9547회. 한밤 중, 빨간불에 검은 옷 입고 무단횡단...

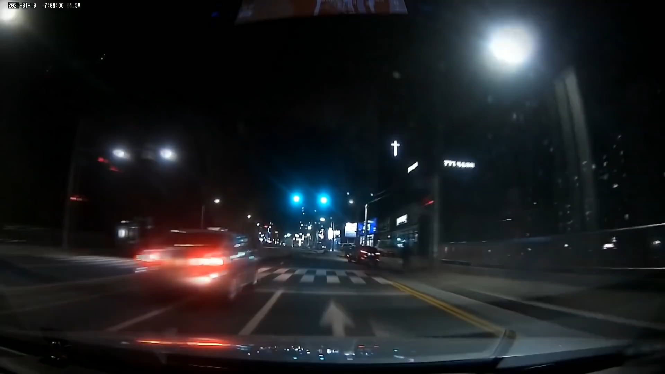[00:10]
그런데 여기에서 사람이 갑자기... 여기에서 1차로 때문에 상대차가 상대, 상대가 안 보이죠? 이 차 때문에. 다시... 이때 사람이...
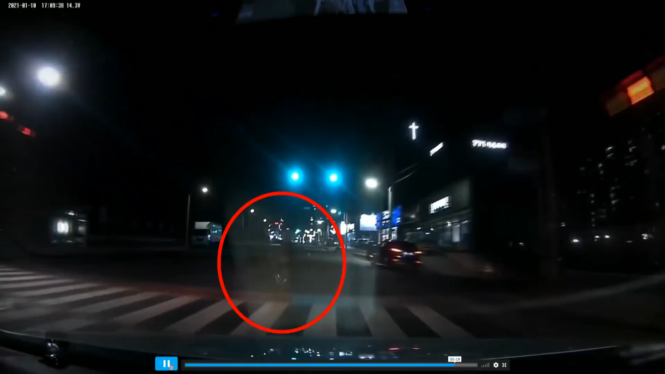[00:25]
아니, 경찰은 무조건 되고 차대 사람 사고는 차가 가해자래요. 보험사도 무조건 되고 차가 잘못이래요. 그런데 본인은 저거 어떻게 피하죠?
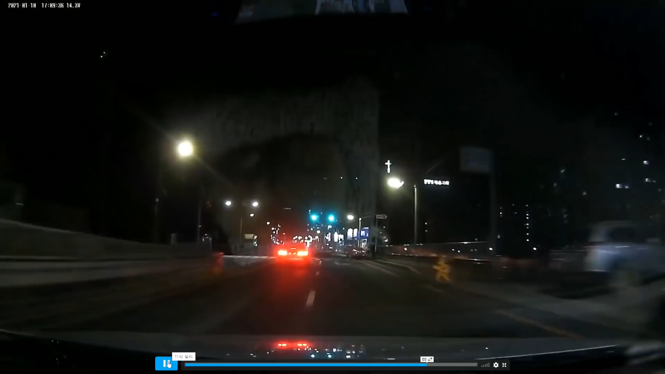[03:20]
여기에서 참... 만만치 않습니다, 만만치 않아요. 이렇게 무단한다는 사람. 검은 옷을 입고. 그래서 100 대 0 가능성 충분히 있습니다.